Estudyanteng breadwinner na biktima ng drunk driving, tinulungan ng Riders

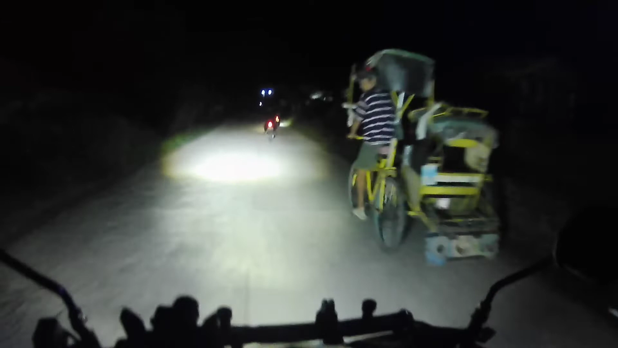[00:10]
Yo, good evening mga masters I'm back, wishmaster Alright, so we're on our way to Pituguhan,
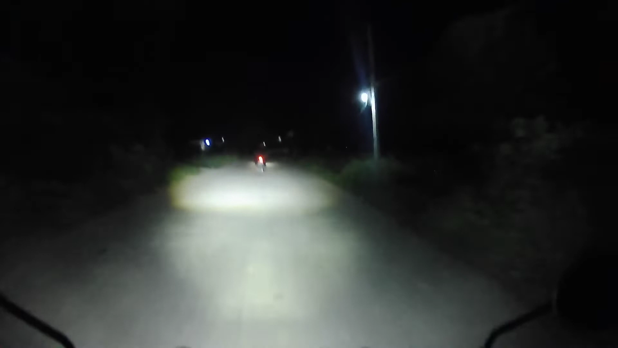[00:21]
barangay Pituguhan Sakop ng Almeria, Biniran Kasama ko po ngayon si PJ Motovlog Ayan, sa unahan,
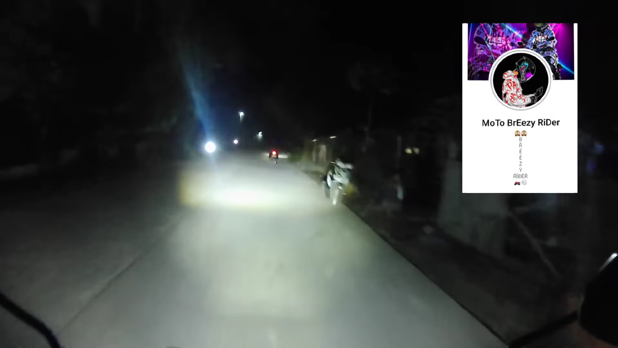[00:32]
ata kasi Motobrizy Rider Mga kagrupo ko sa Evo Riders Club Philippines Team Evo, Biniran Woo! Our mission for tonight Magdadala po kami Maghatin po kami ng pera Sa beneficiary Nung ginawa namin Charity nung May 27 Okay Nung May 27 po kasi Naggaroon kami ng charity ride Second charity ride Dito sa provinsya ng Biliran
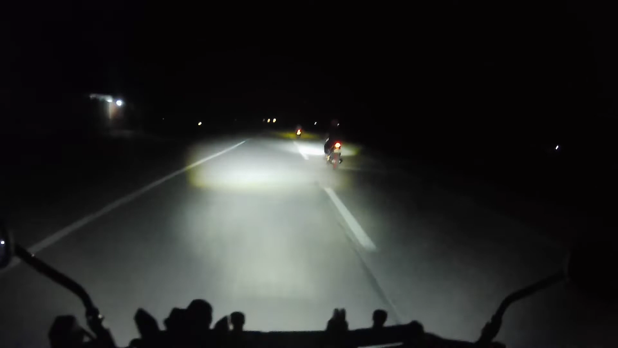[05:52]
Paningin Kaya Tamang Ano Takbo Na Kakayanin Lang Limit Natin Huwag Natin I-push Yung Hindi Kaya Napapansin Nyo Talagang Naiiwan Ako Kasi Honda Bit 110 Lang Yung Gamit Yung Dalawa Naka Radial 150 Mga Yon
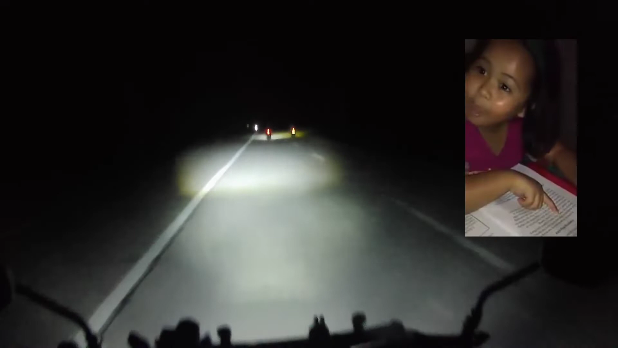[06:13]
PJ Motovlog At Motobrize Yan Naulan Pa Pero Kahit ganito Naulan Or Mahina Palang Naman Tuloy Parin Yung Mission Namin Ganito Kami Mga Riders Lalong Lalo Nang Mga Charity Riders Isa Talaga Yan Sa Advocacy Namin Na Tumulong Sa Kapwa
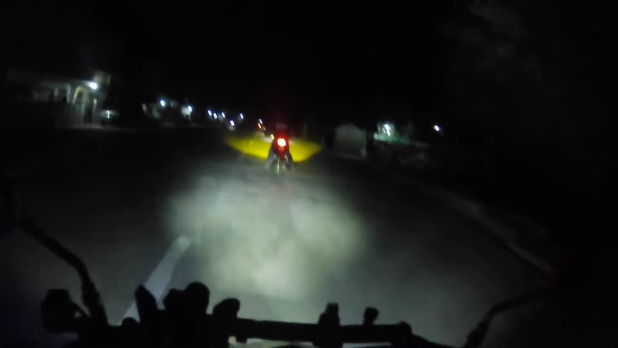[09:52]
PJ Motovlog Yun naulan na Matay tayo Dito Bababasa yung Camera ko Anyway Anyway Pag lumakas Tatanggalin ko na Ito mga masters Kaya Baka Hindi na ako makatuloy Pag vlog Kung naputol to Umulan na talaga Nang malakas Medyo malapit na kami Sa area
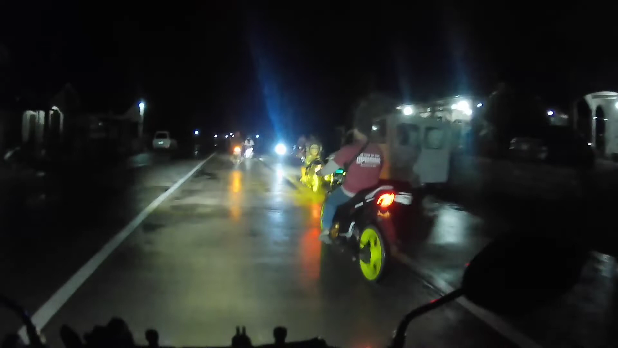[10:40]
Okay Liko sa kanan Sabi ng aming Lead Woman Babae yung Nagle-lead
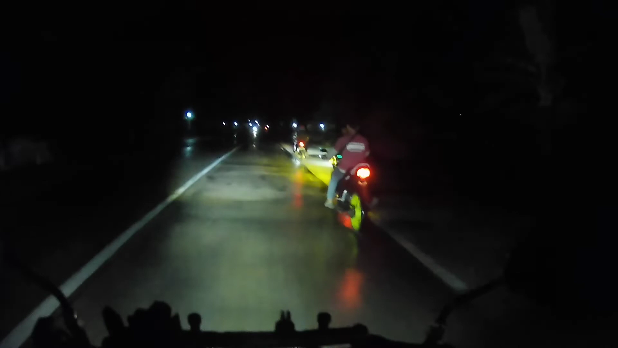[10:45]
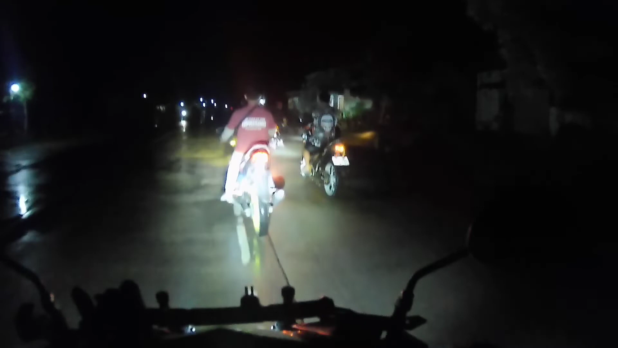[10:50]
Alright Andito na kami Yung mga masters Sa housing Dito sa Villa Blanco Sa bahay Nang Malapit na kami Sa bahay Nang Bilipisari Yan yung Kasama namin Sa Ivoriders Yung Yung babae Kakilala Nga yung Victima